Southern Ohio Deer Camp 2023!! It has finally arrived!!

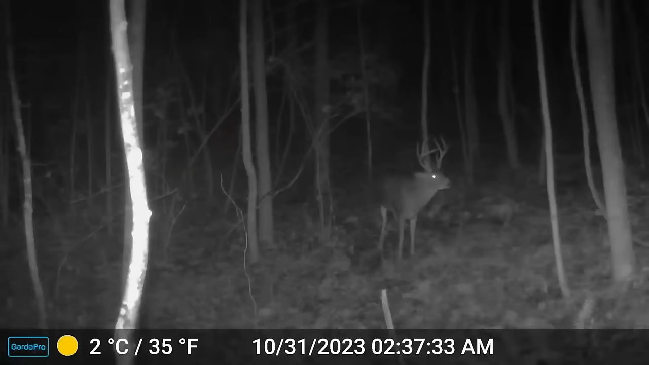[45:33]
Yeah. But by Mitch's stand, he has some whoppers on there. Nice bucks. Really nice bucks. We'll put some of the pictures of the bucks in the video here.